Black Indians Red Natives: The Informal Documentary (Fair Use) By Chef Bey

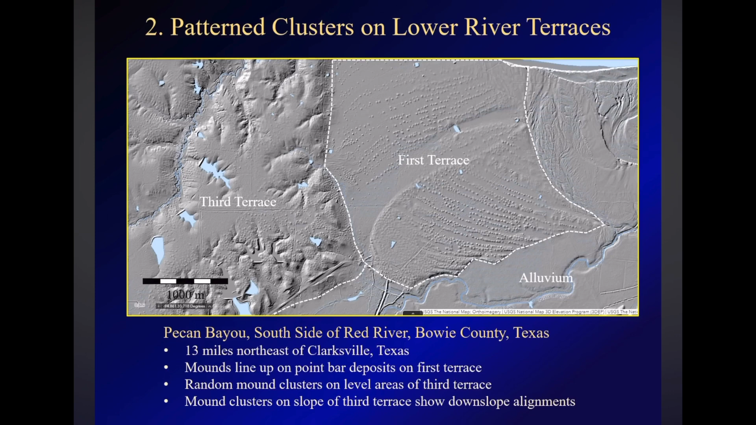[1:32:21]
The mounds on the first terrace of the river line up along point bars oriented in two separate directions that apparently represent two different meanders in the river in a Pleistocene period.